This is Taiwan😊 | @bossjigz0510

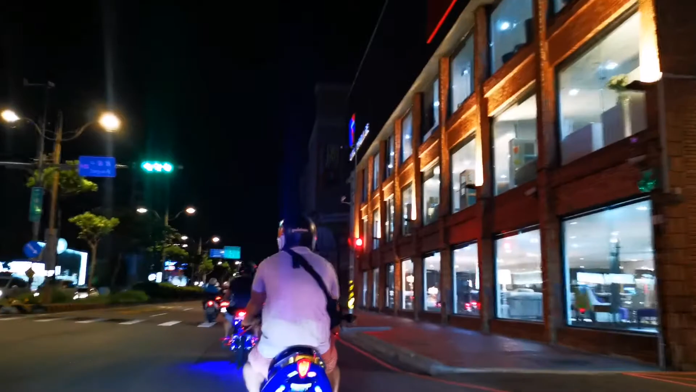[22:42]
Ano yung naging kulay blue na ano yung ilaw pataas ng liwanag dito sa area na to guys. Maraming mga Pilipino po dito kasi po andito po location ng ASI Company Chongli. Yung ASI Chongli andito, dito po yun.
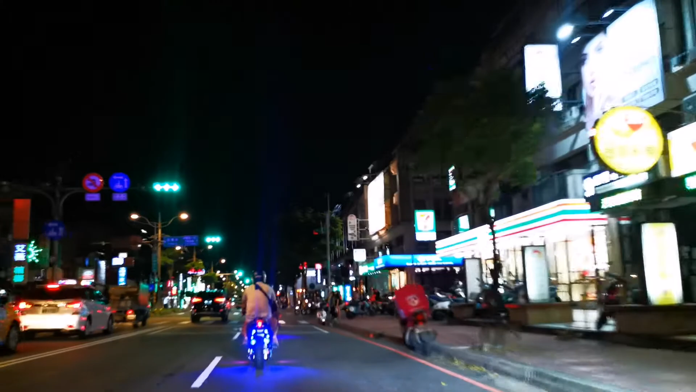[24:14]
How beautiful is that? Lights? Lights on! Ganda ng mga ilaw. Bird! Hello ate.
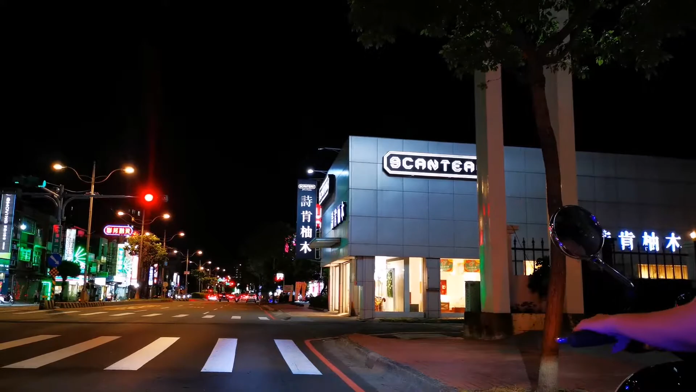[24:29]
Hindi niya ako na. Hindi niya ako narinig. Yata niya ako na intindihan. Yan si Master Jeff po.
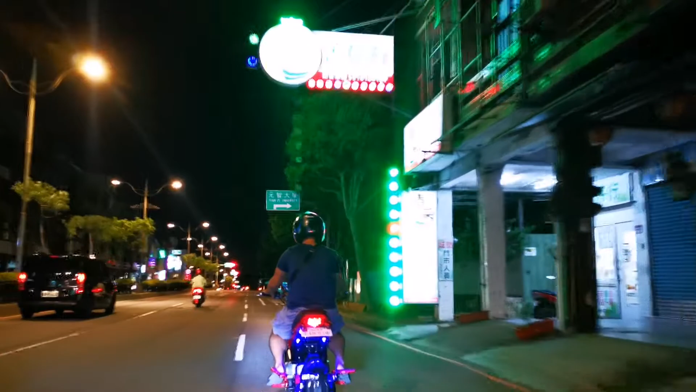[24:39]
Si Little Monster na yung bike niya. Natakbo ng 60 yan.
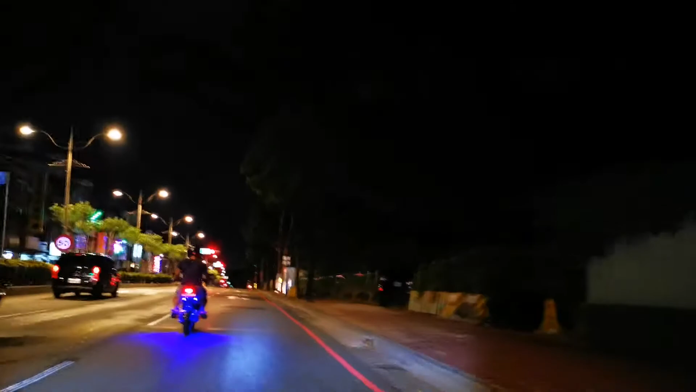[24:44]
80. Parang amin ang kalsada oh. Linis. Malapit na tayo ng Nelly Station.
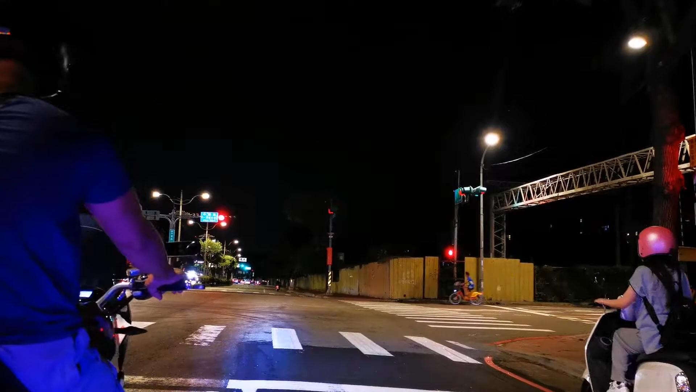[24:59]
Mag-stopover muna kami sa nila station at mayroon akong kaano
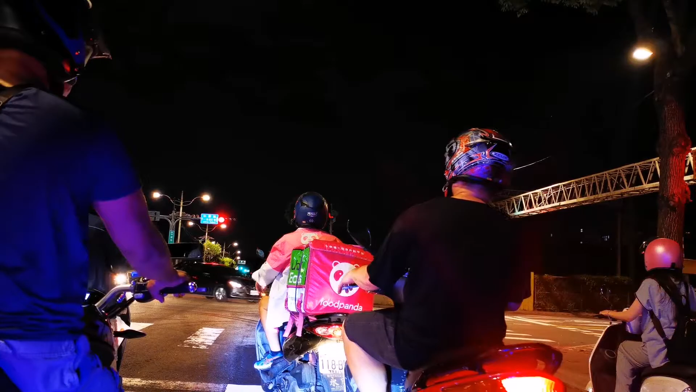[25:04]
appointment ka meet up. Go go go go go go go go. Mabilis lang ang ano na yan, green light na yan.
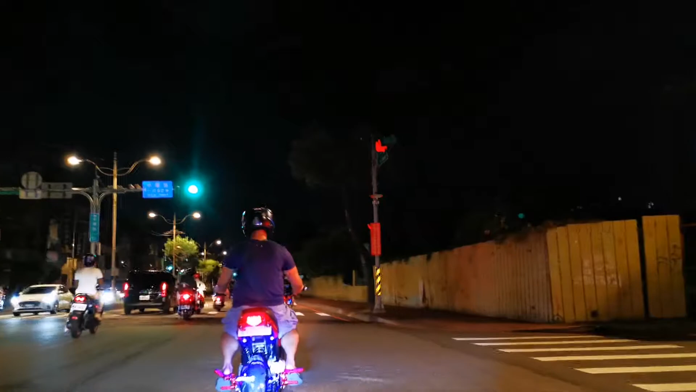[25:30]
Ah, saan na si Gino? Naiwan na ata. Saan na nagpunta yun?
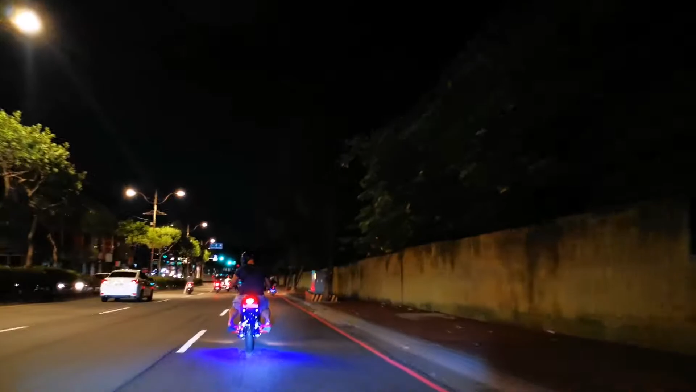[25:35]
Nasa likod. Yun oh. E-bike yun oh. Yung fast lane. Naharurutan ah. Tuko yung kanina. Ngayon pala, sabi ko na sa likas ibas Gino.
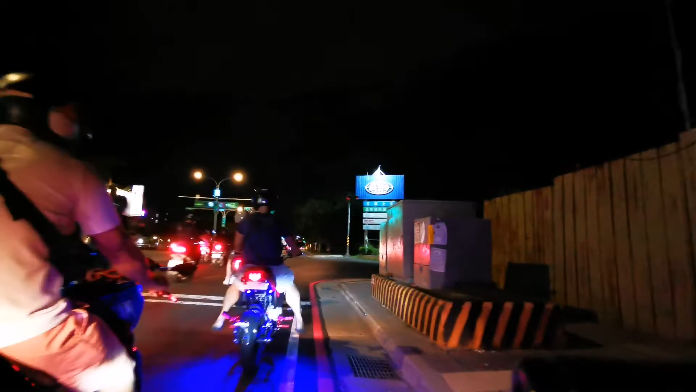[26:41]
Okay lang, malapit na. Mga 20 minutes na lang. Yan, papasok na po tayo ng ano. Taoyuan. Taoyuan City. Taoyuan. Actually, Zhongli City is sakop pa rin po ng Taoyuan. Hindi ko maintindihan ito. Zhongli District, Taoyuan City, mga ganyan. Basta yun na yun. Papasok na tayo ng Taoyuan. Aso, nakadaan na tayo ng Veterans.
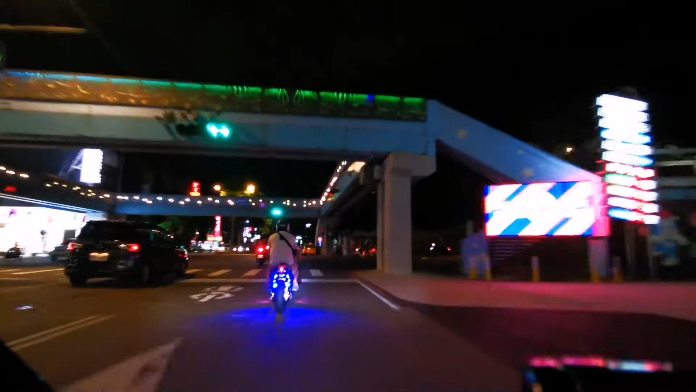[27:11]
Sa left side, yan ang Veterans Hospital. Sa Nelly. Nelly pa pala, are. Ang dami mga bintahan dito nung sasakyan. Nakita nyo guys. Nakita nyo yung mga kanina. Hindi na lang ako sa right side. Kotse, motor, and everything.
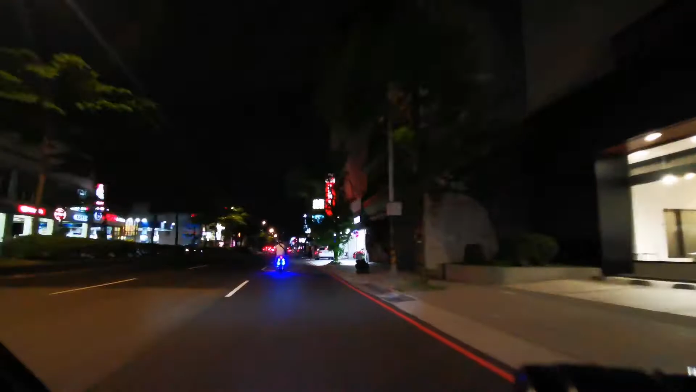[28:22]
Ang liwanag talaga ng Eagle Eye. Laging ko kaya yung e-bike ko ng Eagle Eye. Kasi yung aking kulay pula eh. Lead light yung sa akin na kulay pula. Sa kanila, Eagle Eye na kulay blue.
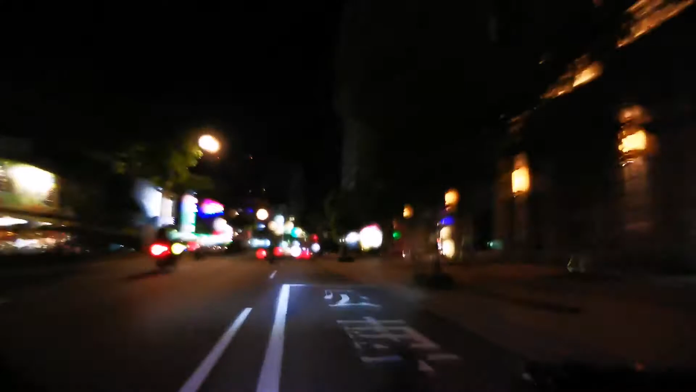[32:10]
Nakita nyo guys, hindi talaga nagbago yung itsura ng kalsada, ano? The same ang itsura ng kalsada, the same ang lights halos, maliwanag na maliwanag. Yun, nag high speed yung isang motor. Nauna na po ako sa kanila.
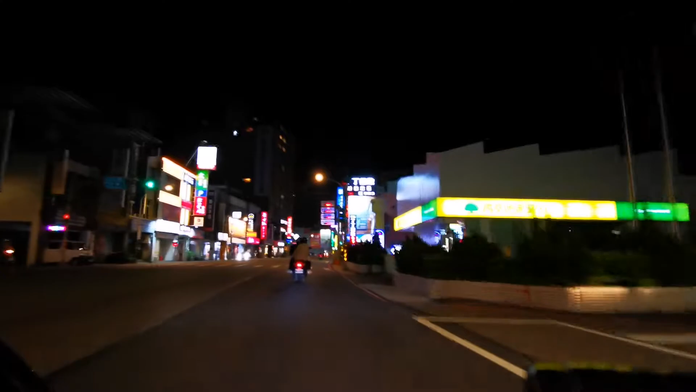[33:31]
Okay, nababasa niyo yung mga nakasulat sa gilid ng kalsada? You know, mga Chinese characters? Nababasa niyo yan? Hindi. Hindi ano? Okay, mag-alala. Ako rin hindi ko nababasa yan. Panas lang tayo. Okay, papasok na tayo ng Taoyuan City proper. Kakanan tayo dito. Malapit na. We're almost there.